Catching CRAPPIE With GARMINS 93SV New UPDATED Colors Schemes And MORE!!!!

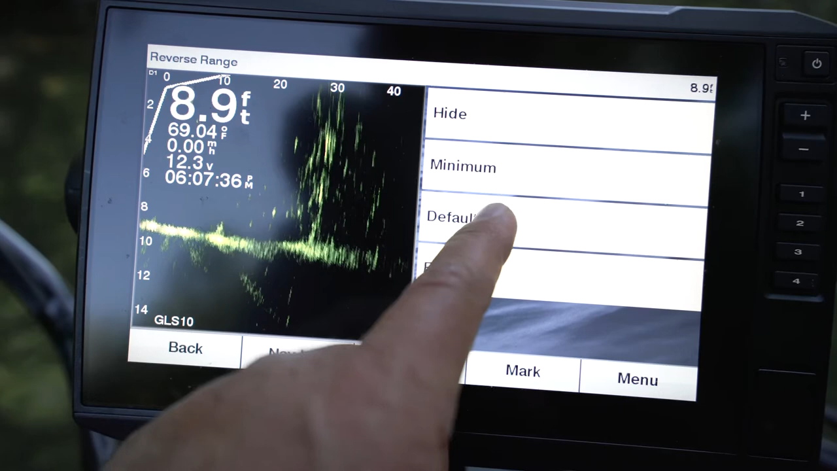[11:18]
On screen: depth 8.9 ft, water 69.04°F
default 25% maybe minimum might be 10% because you can still see a little bit behind there full
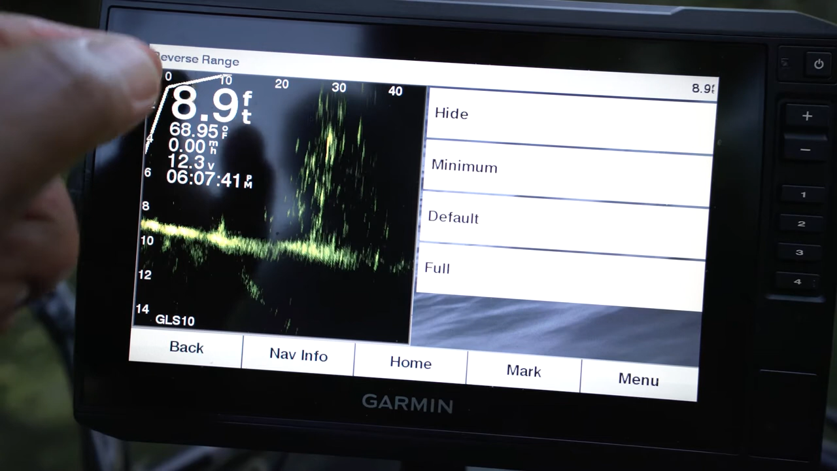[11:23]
On screen: depth 8.9 ft, water 68.95°F, speed 0.00 mph
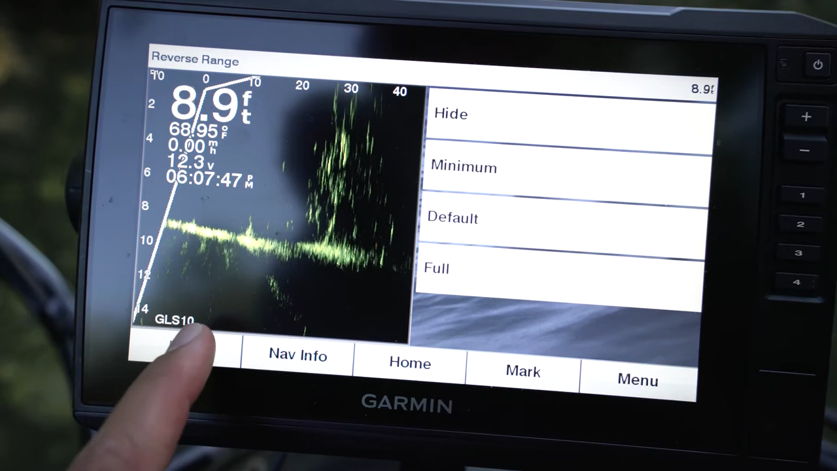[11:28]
On screen: depth 8.9 ft, water 68.95°F
is a hundred percent I'm guessing I'm pretty sure don't quote me on it but see you lose
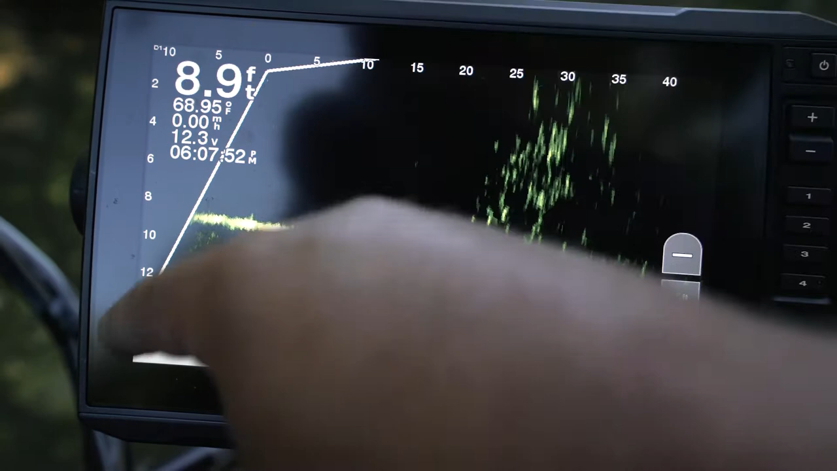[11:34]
On screen: depth 8.9 ft, water 68.95°F
some screen all right you lose some screen space so all this is behind us like this should be I just want you know what I'm just gonna check it I'm gonna throw this swim bait down
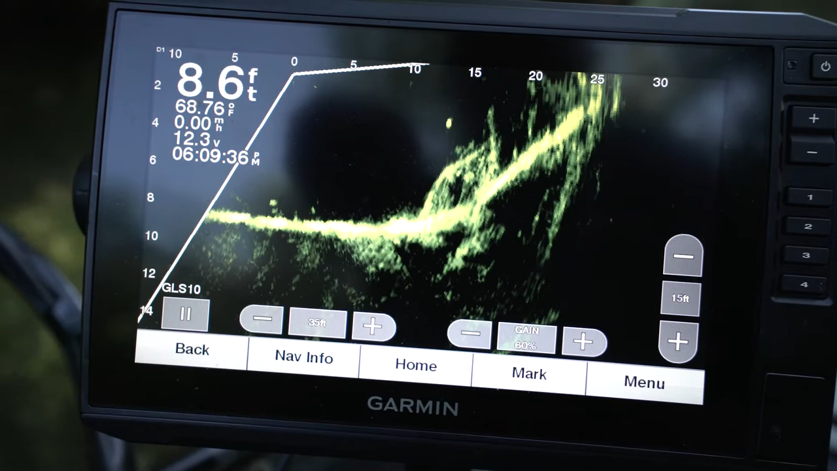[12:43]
On screen: depth 8.6 ft, water 68.76°F
all right so that's directly in front of the trolling motor so we've got that much yeah you could see a pretty good ways behind you I wonder what that fish was that followed it down there this is crappy in this tree
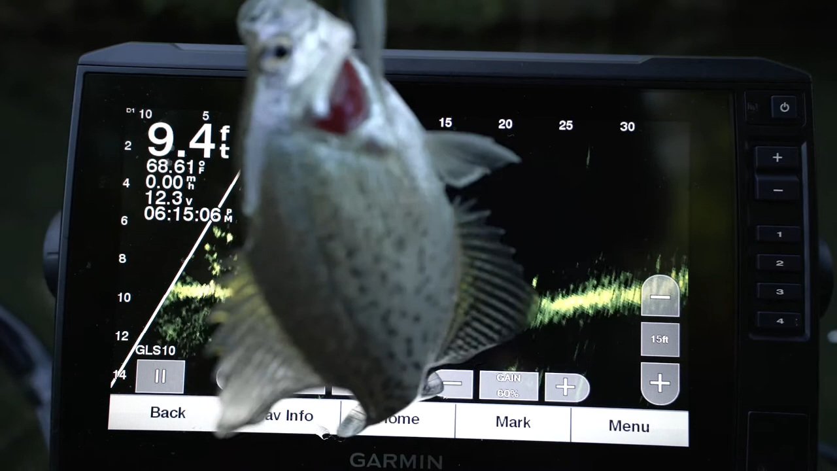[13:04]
On screen: depth 9.4 ft, water 68.61°F
look told you go back to menu menu center setup overlay data nope
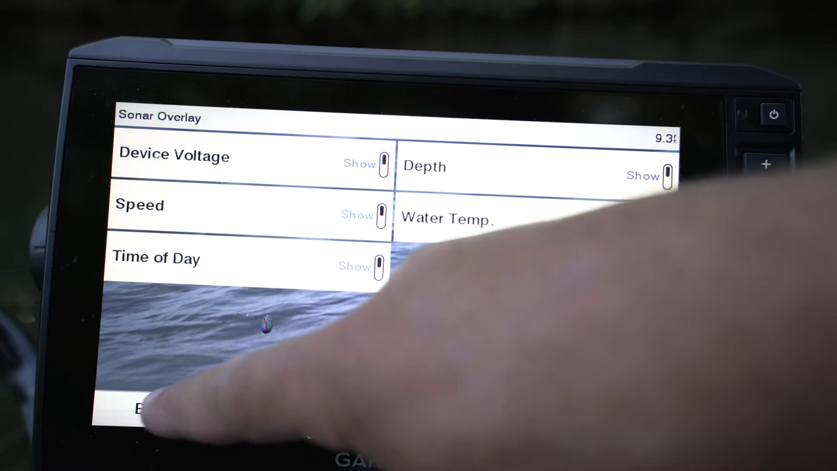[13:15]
layout layout reverse range I want a minimum let's do default
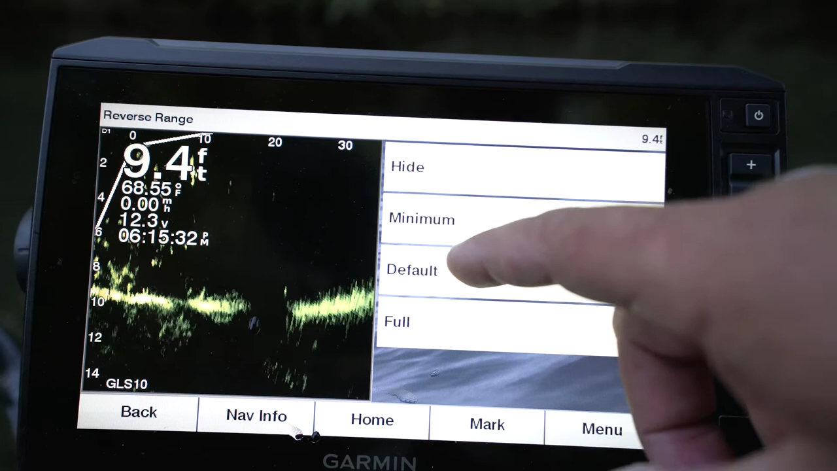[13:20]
On screen: depth 9.4 ft, water 68.55°F
if we can see it fall there it goes
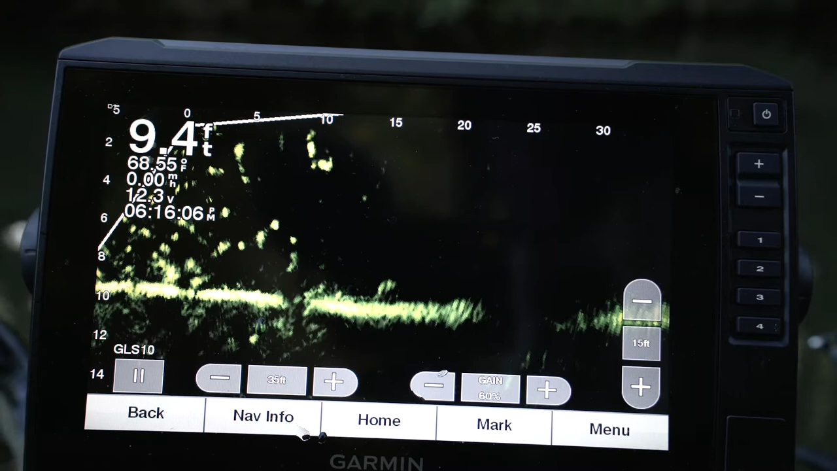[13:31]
On screen: depth 9.4 ft, water 68.55°F
we got them coming up getting it dude look look hello
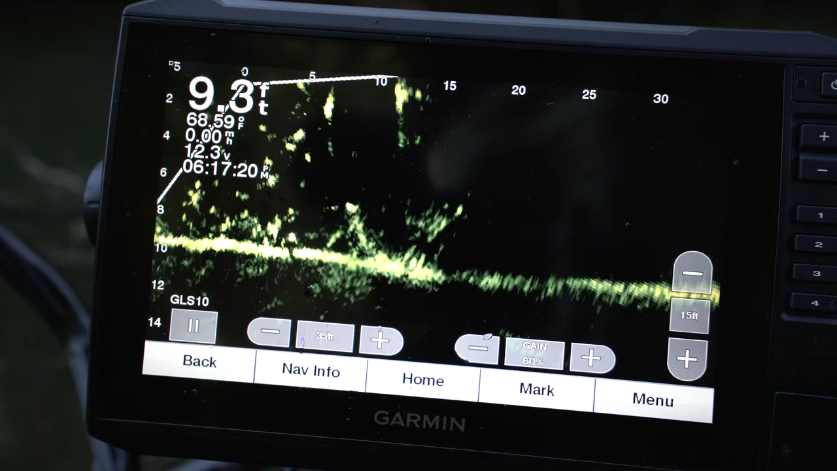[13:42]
On screen: depth 9.3 ft, water 68.59°F
got him hello some of them slabs see i'm telling you it's freaking loaded look how's it going
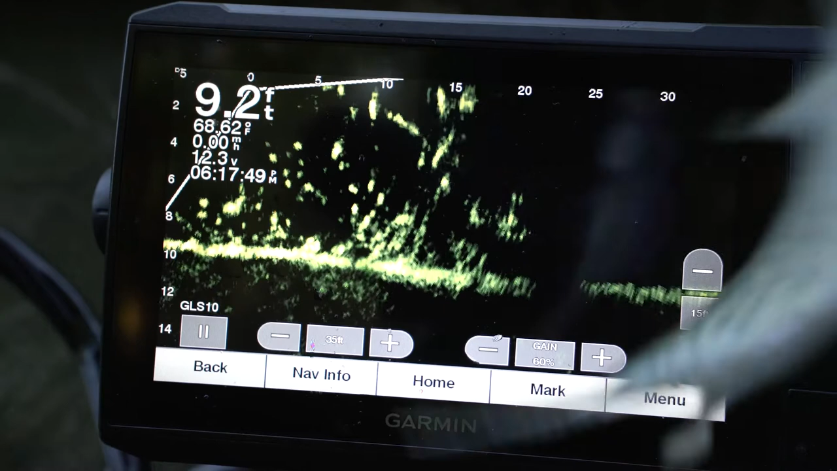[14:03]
On screen: depth 9.2 ft, water 68.62°F
oh that one came up comma guys
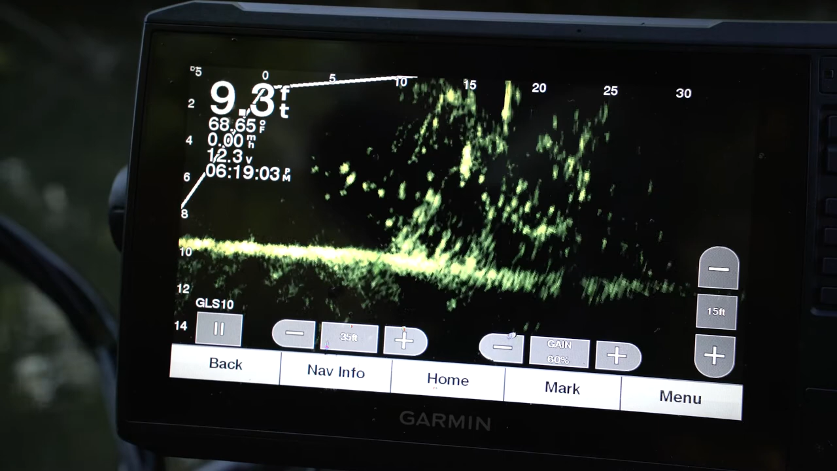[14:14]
On screen: depth 9.3 ft, water 68.65°F
that's pretty much it on my video with the new garmin updates and i hope